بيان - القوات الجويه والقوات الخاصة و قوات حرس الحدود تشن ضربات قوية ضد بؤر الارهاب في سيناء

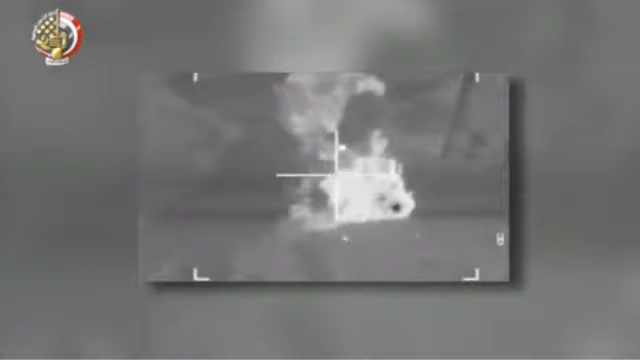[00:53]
اليوم بتوجيه ضربات قوية استهدفت مخازن تجديس
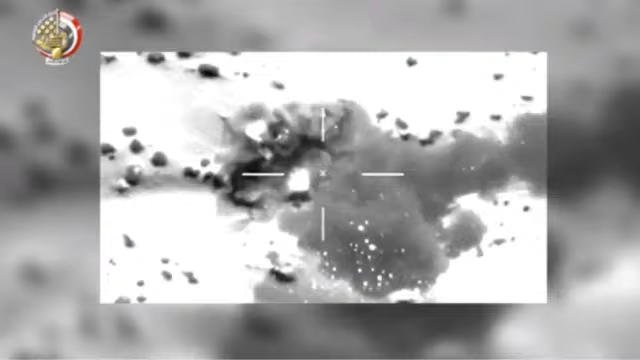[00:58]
الاسلحة والذخائر والمواد المتفجرة ومناطق الدعم